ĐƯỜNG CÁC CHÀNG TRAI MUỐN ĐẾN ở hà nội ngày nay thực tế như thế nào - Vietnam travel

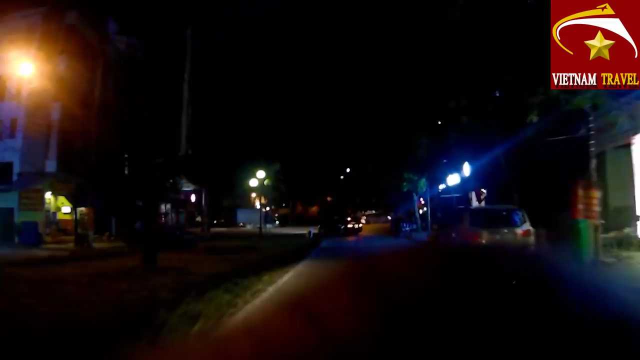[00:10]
Và các bạn, Minh Toàn đang có mặt ở trên tuyến đường Nguyễn Khang ở Hà Nội.
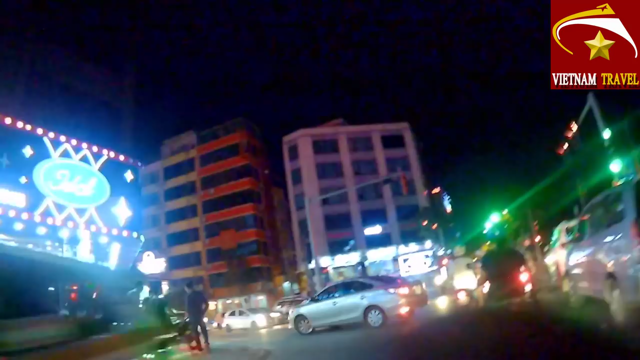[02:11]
Hà Nội bây giờ là đang là 22 giờ hơn. Lượng người tham gia giao thông cũng rất là đông.
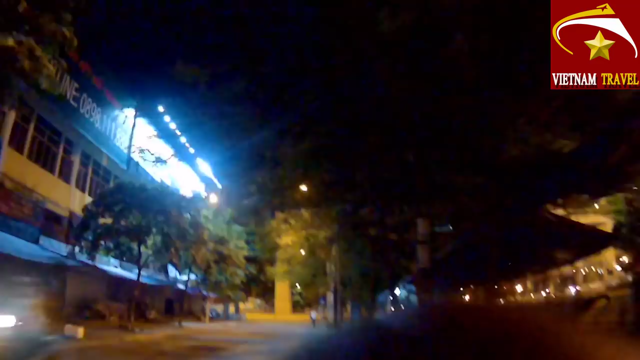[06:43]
Chúng ta đi ở đây, chúng ta đi ra cầu Giấy rồi.
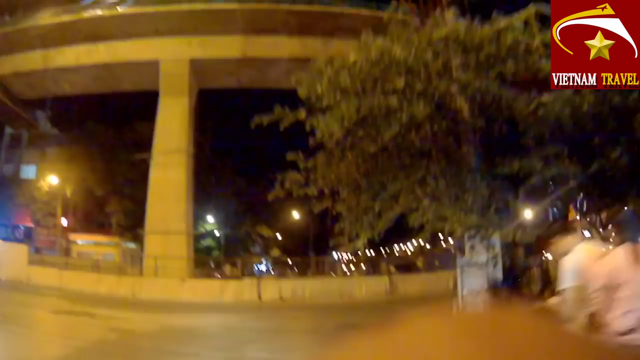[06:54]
Đây, chúng ta vừa đi một vòng quanh phố Nguyễn Khang rồi.
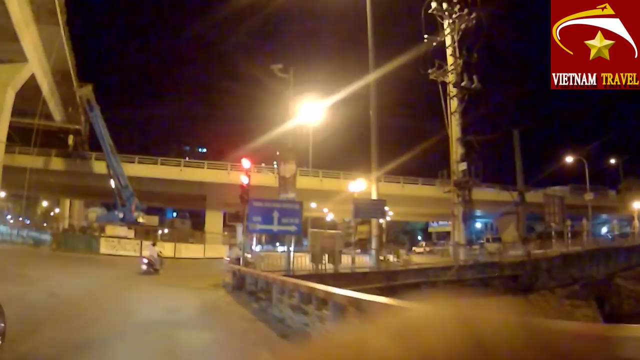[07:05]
Bây giờ mời quý vị bạn chúng ta hãy đi rẽ phải đây nhé.
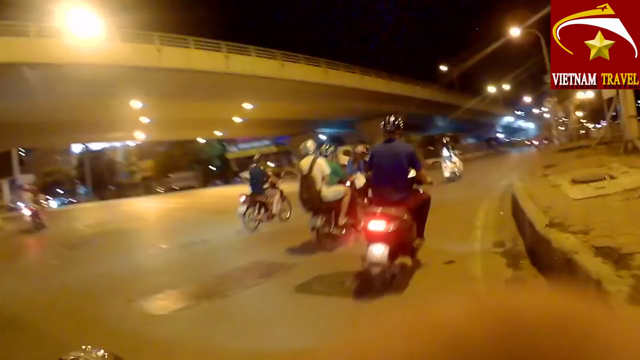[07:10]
Chúng ta dọc đường chúng ta đi ở đây là con sông Tô Lịch, con sông nổi tiếng của thủ đô Hà Nội.
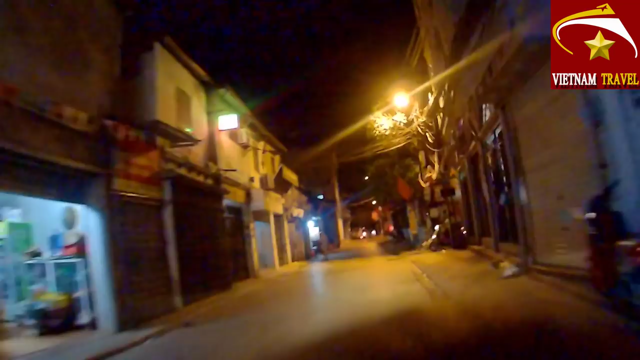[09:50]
Đây là một cái ngõ ở trong phố Nguyễn Khang.